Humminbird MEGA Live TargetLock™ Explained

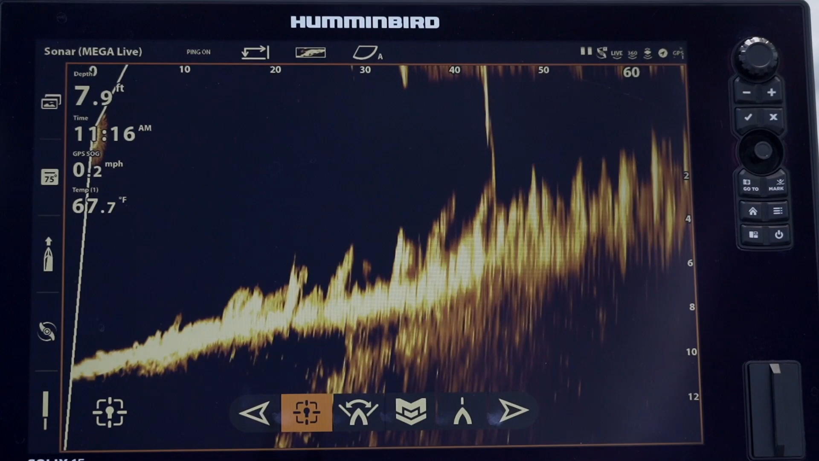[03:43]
On screen: depth 7.9 ft, water 67.7°F, speed 0.2 mph
So now the target lock is pointing straight at the the chain on that channel marker. I can see it it's at 40 feet right on my Solux 15 here and now I can move go forward I can still see the still see the chain still see the chain I'm a little closer to it now
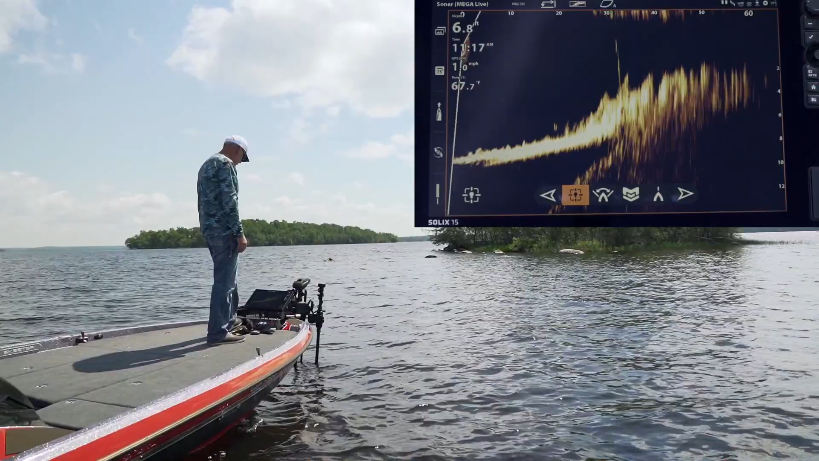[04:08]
32 feet but it's still on here because the target lock is moving pointing right at it no matter what I do with the boat. I move off to the left I can still see the chain. Go all the way around the chain and the target lock just follows the thing right where I want it to be.
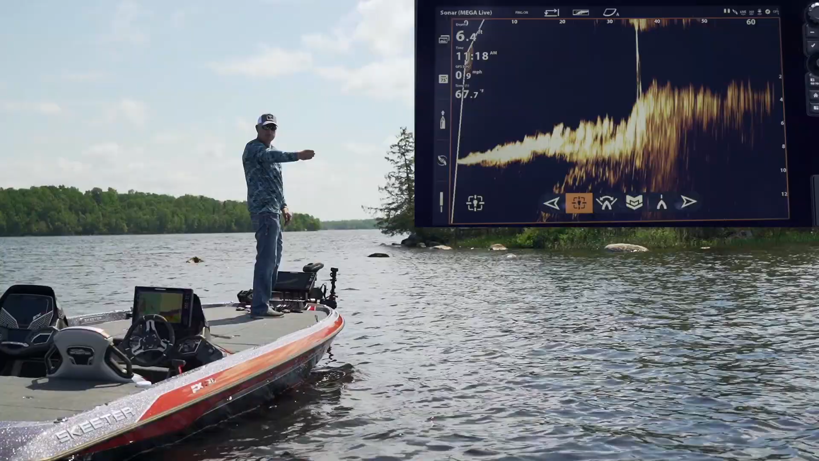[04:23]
Still see the chain I can still see the chain about 25 feet away now. The target lock is pointing right at there's an arrow on top a little visual representation.
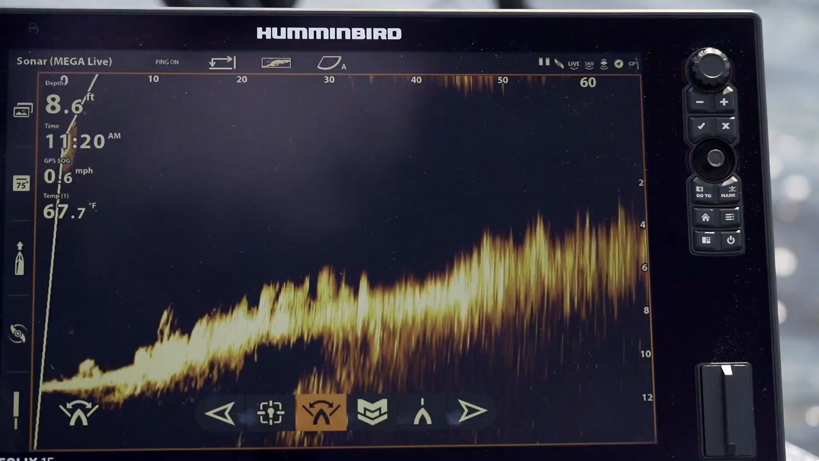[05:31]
On screen: depth 8.6 ft, water 67.7°F
The sweep mode so I've got this little point coming off of this island obviously
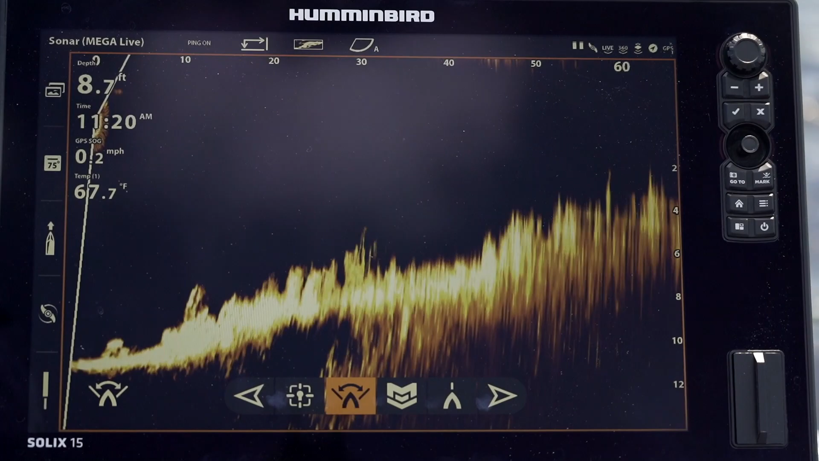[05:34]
On screen: depth 8.7 ft, water 67.7°F, speed 0.2 mph
so now I'm sweeping back and forth 120 degrees to see if my fish are off to this side of that side or if there's one big boulder over here and then the last mode is straight ahead.
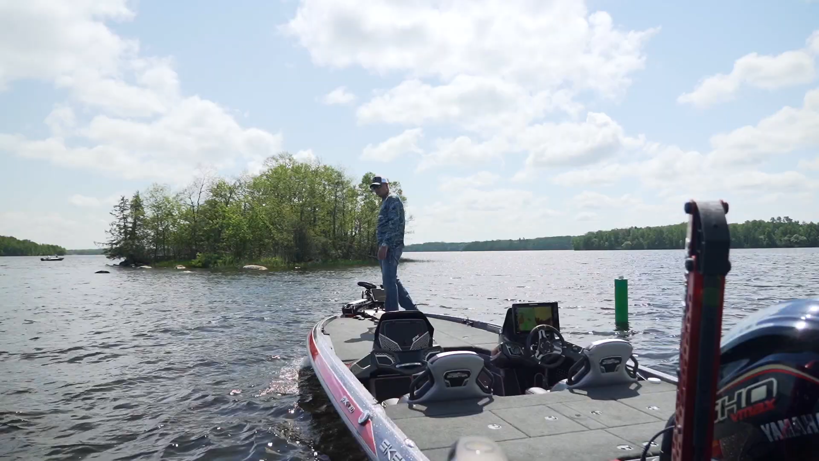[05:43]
So my live docer is pointing straight ahead regardless of the position of my trolling motor.
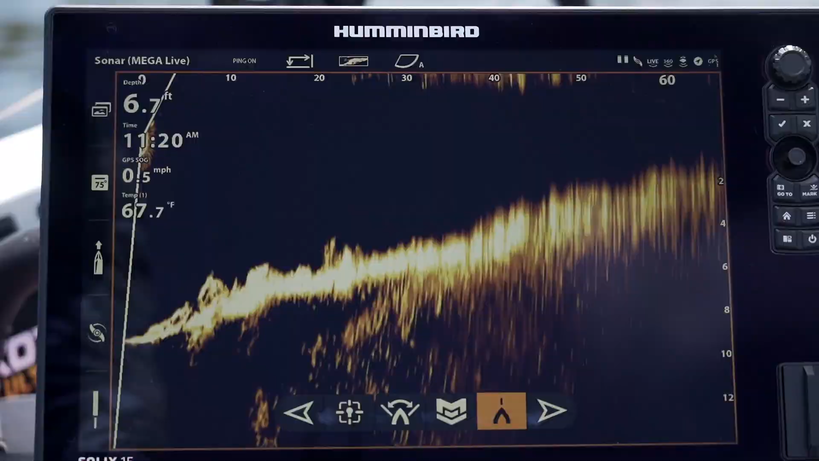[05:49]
On screen: depth 6.7 ft, water 67.7°F
So that's in a nutshell what can be done here the one boat network I can see all of this